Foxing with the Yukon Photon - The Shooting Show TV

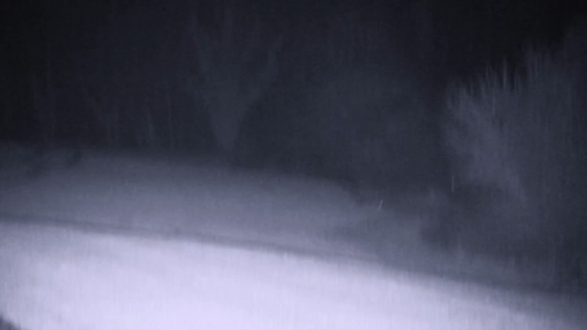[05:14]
that spinny would have drawn the air down there.
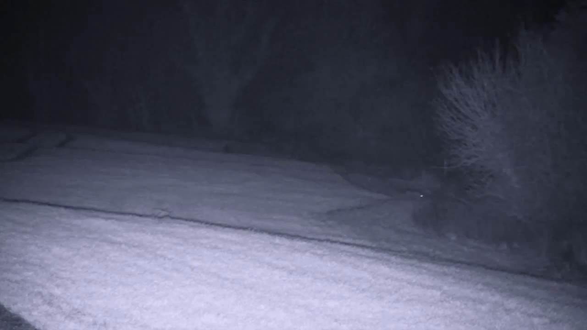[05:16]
Because it started coming in really well. And then it just stood and looked at us. Yeah. And it went away from the wind. I think when it stood and looked, we were all agreed.
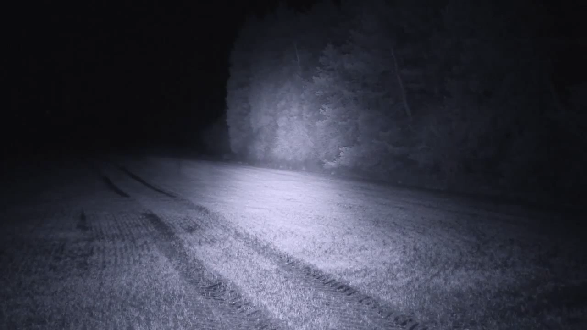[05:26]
Because we talked about how far it was away. We think it's 200 or a little bit over 200 yards away. And I could just pick out in that scope, the front of it, a nice white bib.
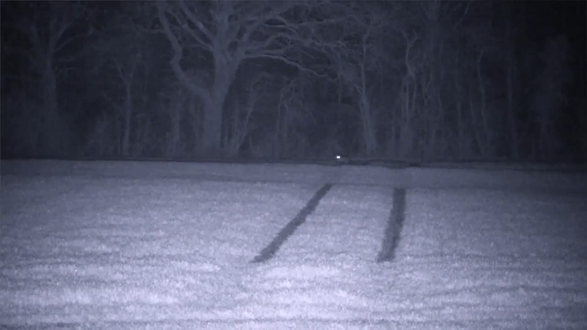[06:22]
Was it the same one or not? I don't know. It moved a little bit. Where I was seated, I couldn't really see anything down the back there. It was tucked in over the top of a hedge.
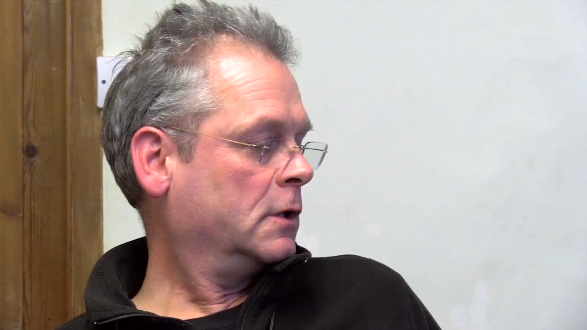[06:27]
Certainly with the first one, I was just using the IR for the camera.
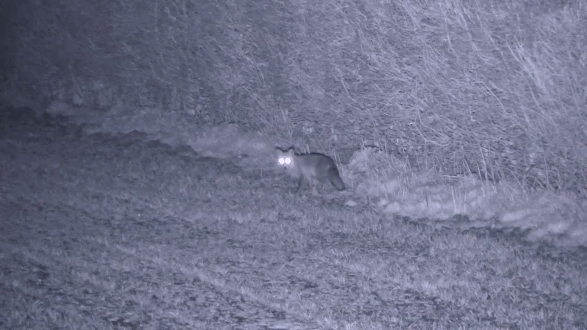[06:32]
But because if I used the Nightmaster IR with James' camera,
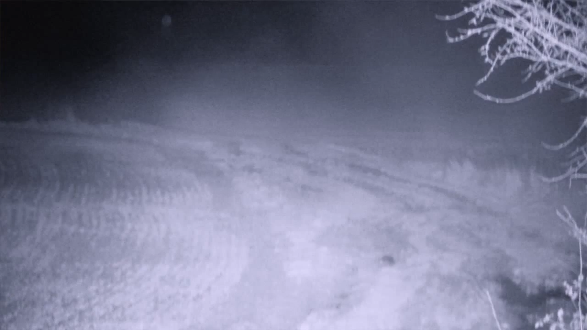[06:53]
But that's very, very good for 400 pounds for a night vision and everything's on it. Obviously with the exception of the Nightmaster you add on, but it's got its own illuminator that comes with it anyway, which is not bad at all.